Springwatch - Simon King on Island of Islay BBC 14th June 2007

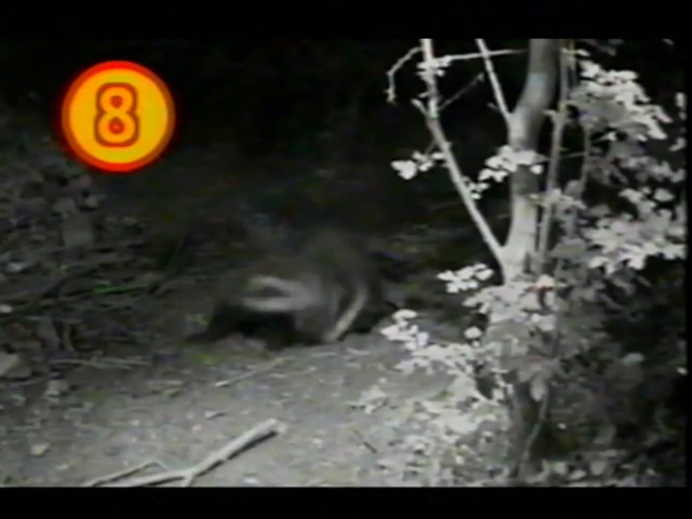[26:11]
At number eight, there's kings of rock and roll, the badgers.